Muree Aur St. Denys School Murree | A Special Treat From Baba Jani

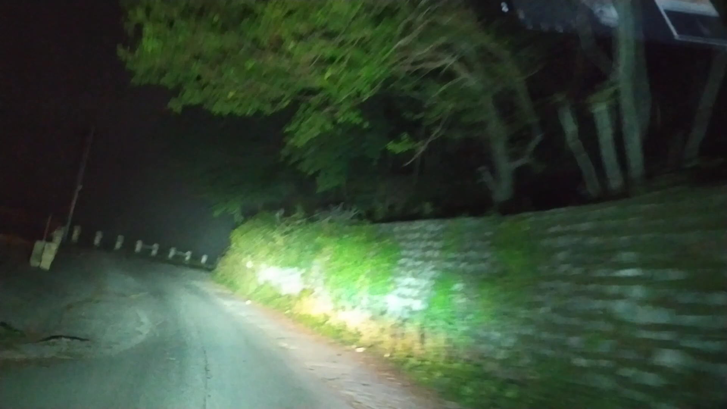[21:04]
रात को जब हम लोग निकले हैं तो उस टाइम पे जो है ना, ये जो रास्ता जिससे हम जा रहे थे, यहाँ पे सारे बादल हुए थे जैसे फोग होती है,
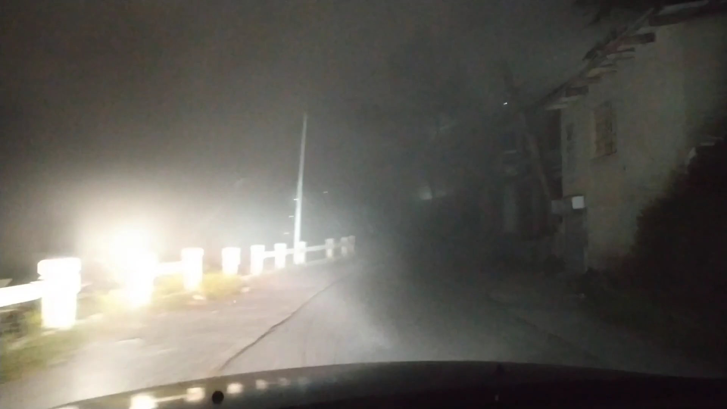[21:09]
और बिल्कुल अंधेरा था और गाड़ी की लाइट शब पड़ती थी जैसे अभी पड़ी है। तो मैं बच्चों को ड्राइव इवन का, हम हॉन्टेड वे से जा रहे हैं, देखो हॉन्टेड हाउस वाली फीलिंग आ रही है, सारा रास्ता हॉन्टेड हुआ हुआ है।